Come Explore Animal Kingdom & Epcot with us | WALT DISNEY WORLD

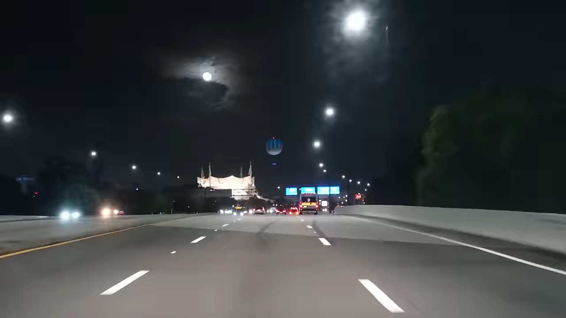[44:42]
Right, here we are. 9:30, getting into Disney Springs, and the balloon's up, and there's a full-ish moon out, and we're going to go to surface parking.